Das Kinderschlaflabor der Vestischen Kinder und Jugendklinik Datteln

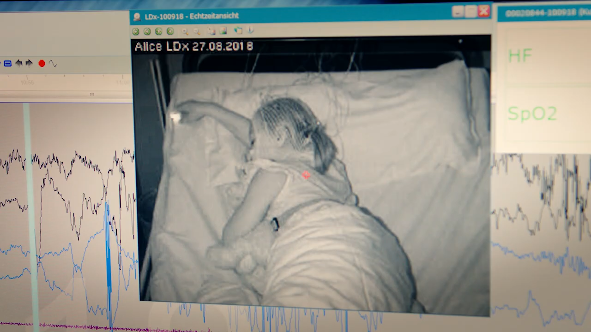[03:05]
ob sie sich bewegen, ob sie schnarchen oder auch plötzlich erwachen.